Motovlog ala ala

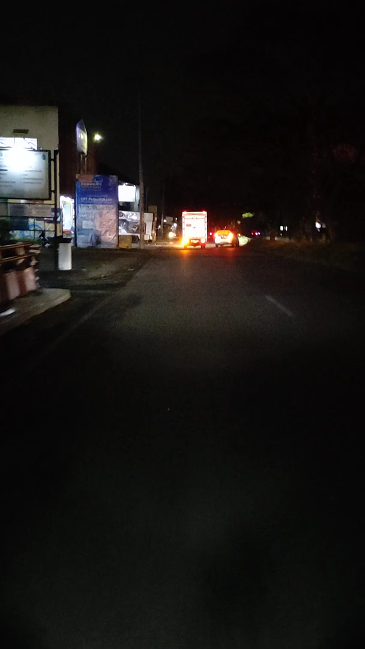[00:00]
Ini kita keluar ke Singkup, tapi rencananya mau nyimpang. Lalu sih nyimpang, bahasa Indonesia. Nyimpang lalu sih singgah.
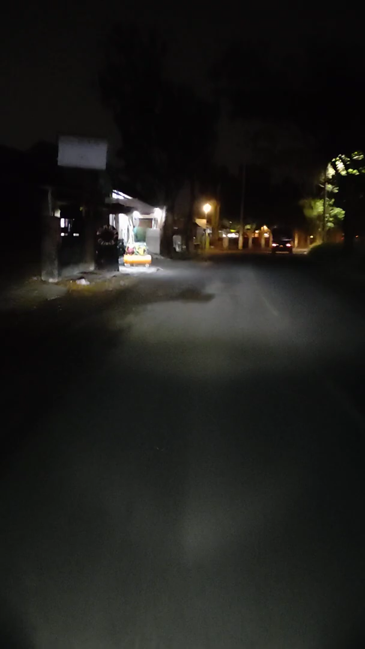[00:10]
Ini singgah dulu ke tukang jajuan cakwe.
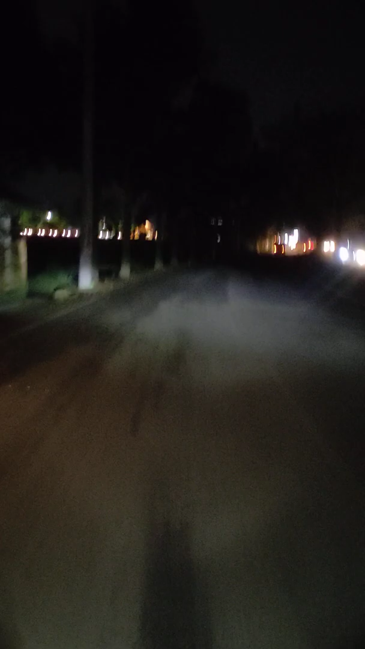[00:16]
Dan by the way, ini dingin banget suasanya. Ini jam berapa?
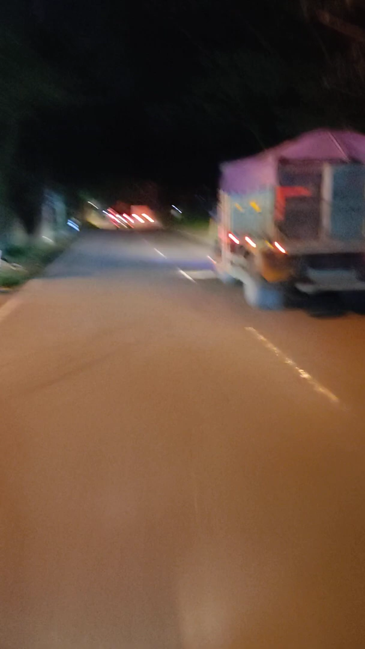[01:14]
Bentar di belakang ada truck, guys. Dingin, dingin. Ada truck. Dan di depan itu ada... Kalau orang sini ngebutnya pos AUK. A.K.A. Lanut. Buat pintu masuknya yang mau ke lapang udara. Lanut. Di sini juga bisa. Atau ke sana bisa.
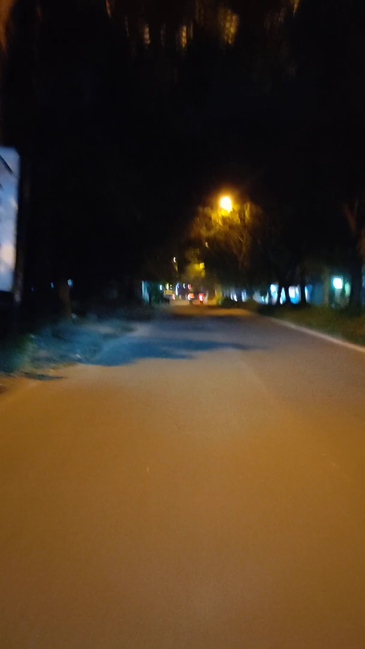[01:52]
Dan di depan ada jalan baru yang belum 100% jadi. Dan nantinya tuh bisa kalian pakai ke... Ciamis. Mau ke perbatasan Ciamis. Ke Karang Resik. Oke. Kita... Ini dia Lanut namanya nih. Lanut. Kita bakalan lurus. Kalau ke sana ke Mananjaya.
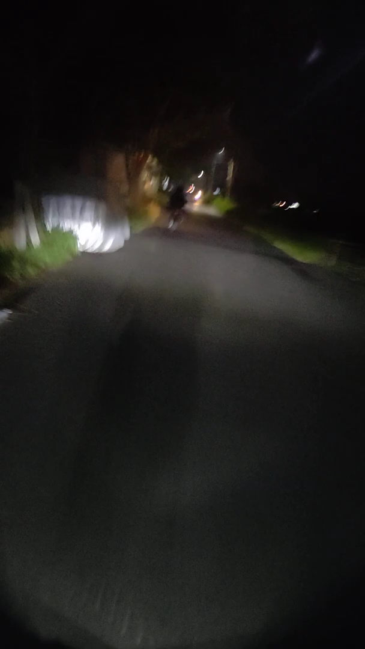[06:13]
Mungkin diatasi kota kecil juga sih. Makanya ya 4 aja juga cukup sih. Ini jelek banget kameranya. Ada airnya.
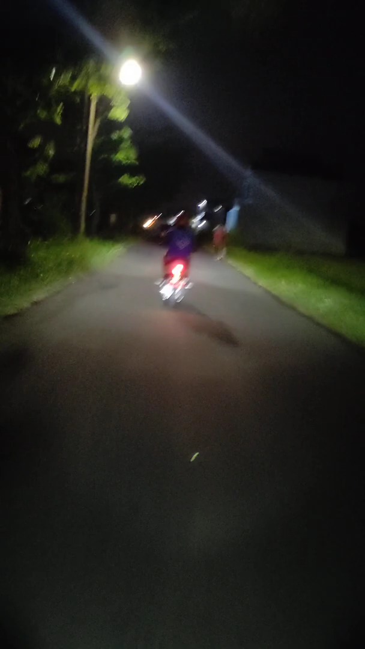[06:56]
Disusul sama aja nih yuk. Oke. Satu menit lagi. Kayaknya udah sampai sini depan. Dingin. Dingin. Dingin. Ini kalau suaranya banyak angin. Harap malum ya guys. Karena gak pake mikrofon eksternal. Cuma pake mic.
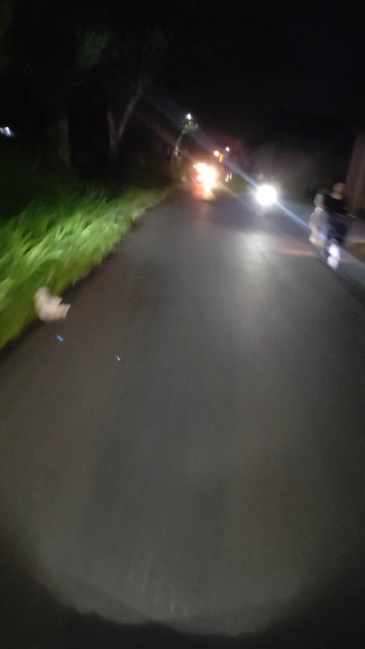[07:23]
Dari hpnya. Jadi wajar kalau suaranya kayak ada. Kayak itulah pokoknya. Dan gue boncengan sama temen gue si Ipan. Pusing-pusing datu kalian liat ya.
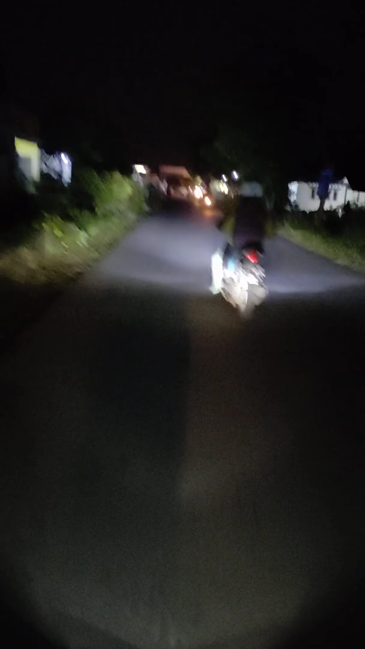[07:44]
Oke di depan udah sampai. Kayaknya umuran-muran masih buka ya. Bisa di depan. Kita belok kanan. Pan tangan lu Pan. Kita belok kanan. Kita masih ada. Itu jualannya yang itu.